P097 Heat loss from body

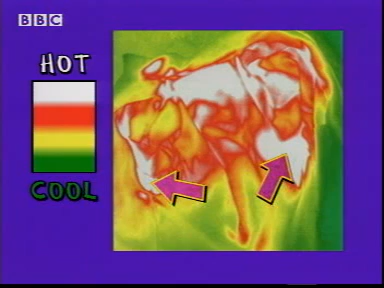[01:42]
If we could get heat to flow to the cooler areas couldn't we store more? That's right and I've got a special fleece here just like the one I took to Nangar Parbat with me.
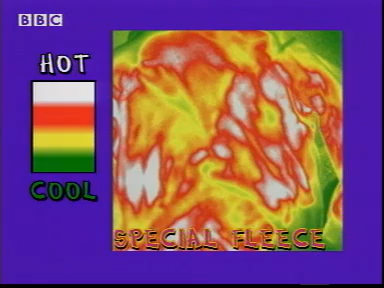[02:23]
This is how it would have spread as I got hot.